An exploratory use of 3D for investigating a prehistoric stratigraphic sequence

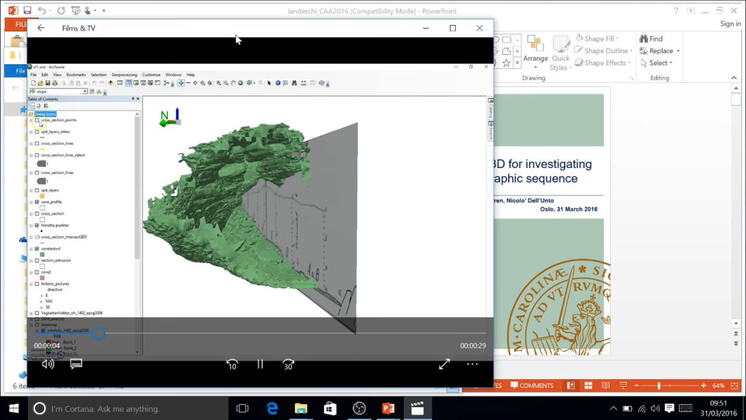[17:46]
And yeah, basically this is the part of the implementation of the digitization process of the 3D points, okay?
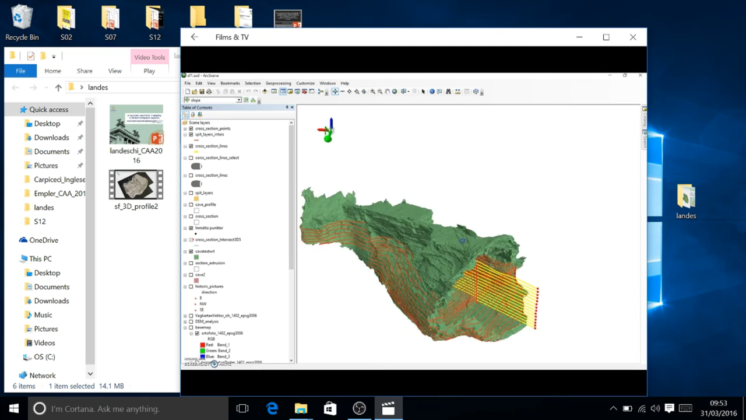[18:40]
this original plan as they were documented in the original site excavation.